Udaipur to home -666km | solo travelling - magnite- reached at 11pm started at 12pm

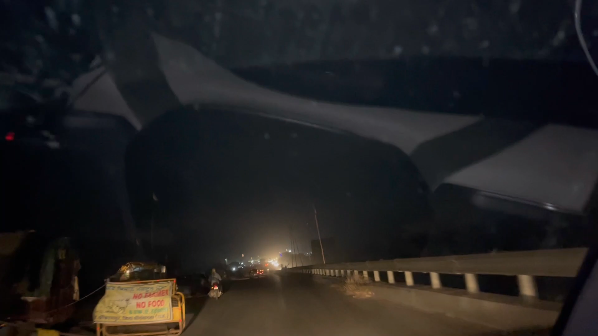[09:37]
सो गाइस यहाँ पे भी फार्मर्स बैठे हुए हैं अभी भी, एंड पीछे पूरा ट्रैफिक जाम था.